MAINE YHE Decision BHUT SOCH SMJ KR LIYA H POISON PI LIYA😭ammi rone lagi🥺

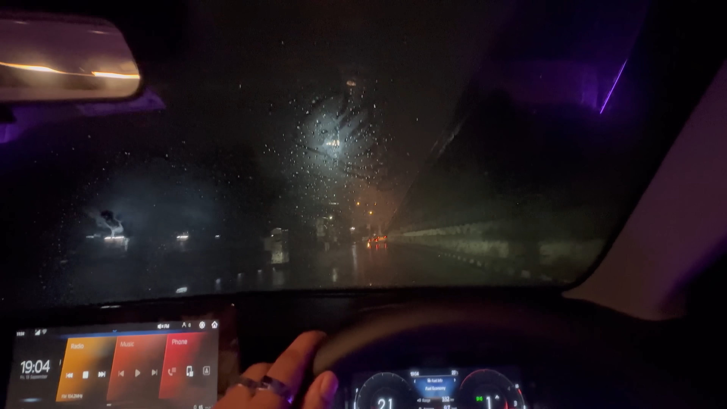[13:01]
पर मैंने अभी यहाँ पर थोड़े से शीशे खोले, इतने से खोले क्योंकि बारिश भी नहीं आएगी और ये कोहरा भी हट जाएगा।
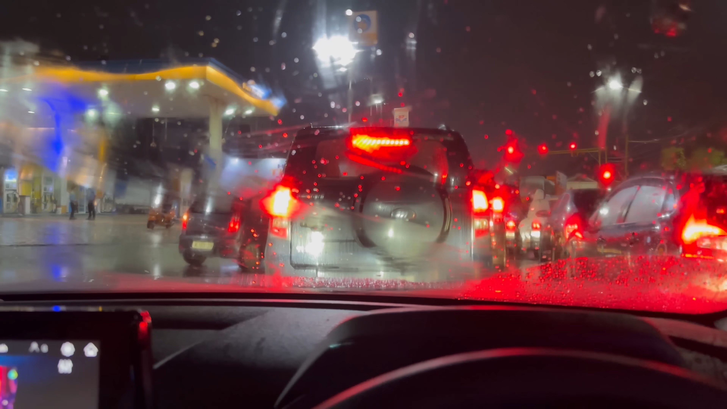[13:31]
और बिस्मिल्लाह आराम आराम से निकलना पड़ेगा भाई, कितनी दूर है, थोड़ी दूर का और रास्ता बस, ये रेड लाइट दुनिया भर की और ये जाम परेशान कर दिया।